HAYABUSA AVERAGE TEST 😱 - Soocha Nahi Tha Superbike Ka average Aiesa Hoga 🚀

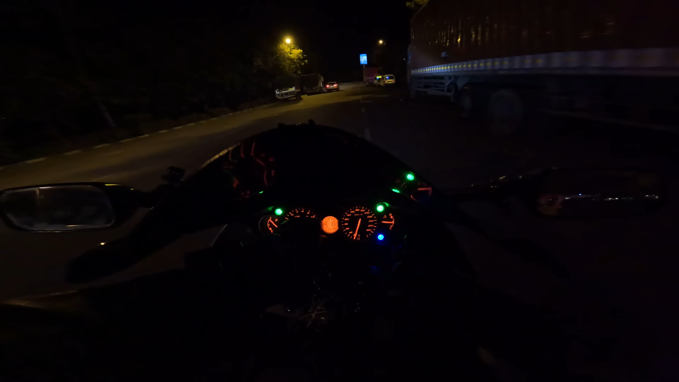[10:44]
भाई ऑलमोस्ट 100 किलोमीटर हो गए और सुई भी ऑलमोस्ट फुल ही है भाई, एक डंडी भी नहीं गिरी है। चलो जी।
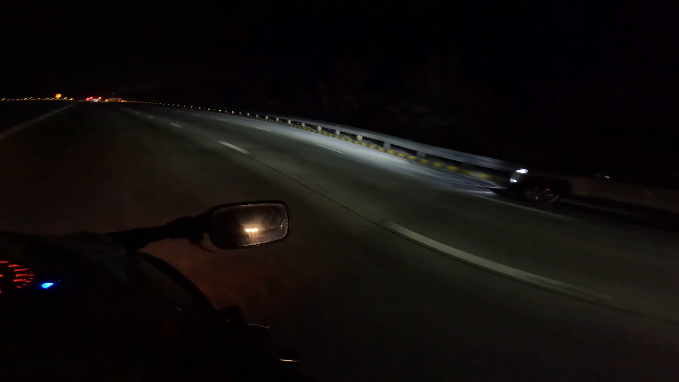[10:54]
और मैं एक बात बता दूं, अगर इस भूसा को भाई आप करीब 100 120 110 पे क्रूज करोगे ना तो ये नाना करता है 20-22 का एवरेज देती है हाईवे पे। बट मैं तो बहुत ब्रूटल चला रहा हूँ इसको, 200-250 पे चलाया अपने, देखा। अब देखते हैं अब कितने की एवरेज निकलेगी, वो तो घर जाके पता चलेगी। बट नाना करते हो 1500 तो ऊपर आएगी एवरेज, देखना भाई।
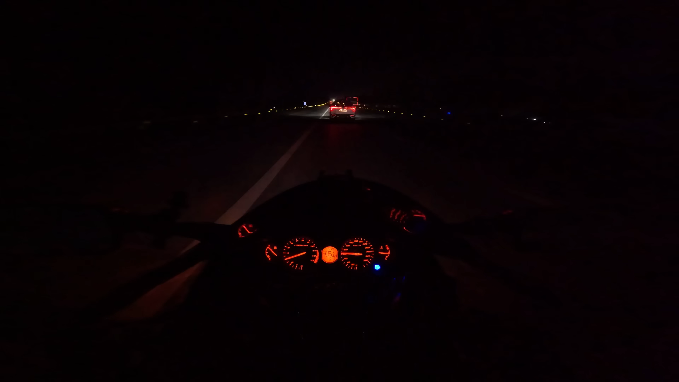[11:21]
दूसरा आप इसको सेकंड हैंड मार्केट में कित, मान लो आपने 14 लाख की बाइक ली, आप उसको एक साल चलाने के बाद भी बेचोगे ना तो मैक्सिमम टू मैक्सिमम वो 13.5 लाख की बिकी जाएगी वो।
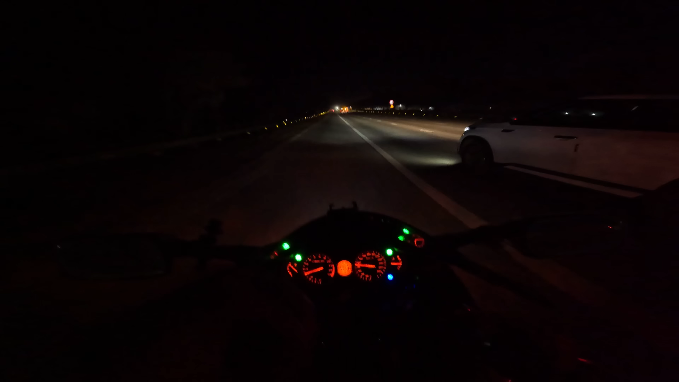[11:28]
ठीक है तो 50,000 रुपये में आपने पूरे साल भर मौज ले ली और इसमें कोई खर्चा मांगता नहीं। इसका इंजन भाई करीब 50 से 1 लाख किलोमीटर चलता है भाई। हायाबुसा के इंजन में कभी कंप्लेंट नहीं आती। खत्म हो गया और कितना सुंदर लग रहा है भाई। ग्रेटर नोएडा हाई राइज बिल्डिंग है, देख रहे हो भाई।
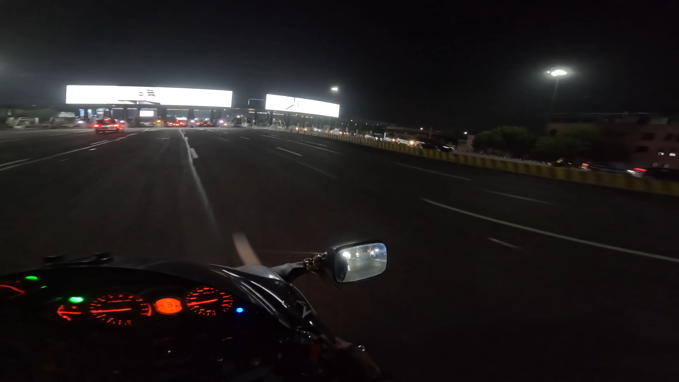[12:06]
तो भाई अभी अपन टोल पार कर रहे हैं ये D&D वाला और नोएडा से अभी दिल्ली एंटर कर चुके हैं अपन।
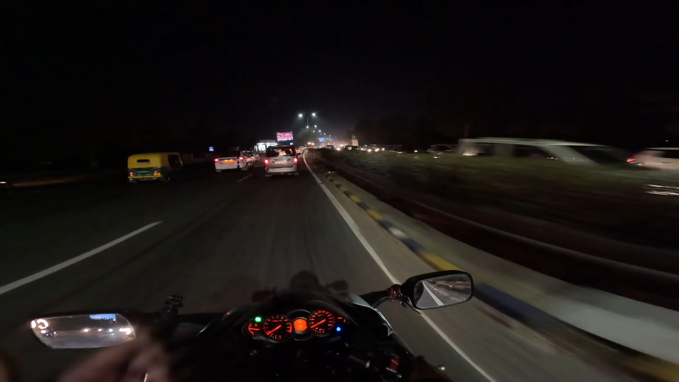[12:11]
और ये तो भैया ये घर पहुंचते पहुंचते एक आध के तो बच्चे निकल पड़े होंगे भैंस की आंख देखना कितना लंबा जाम है।